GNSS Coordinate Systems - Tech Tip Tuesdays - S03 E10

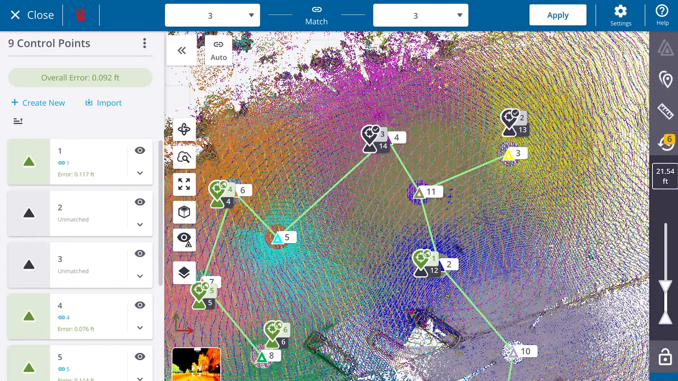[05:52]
and on-site georeferencing of these laser scans can be done. Now, if you want to know more about how the georeferencing of laser scans works, we'll leave a link to the video for you to check it out.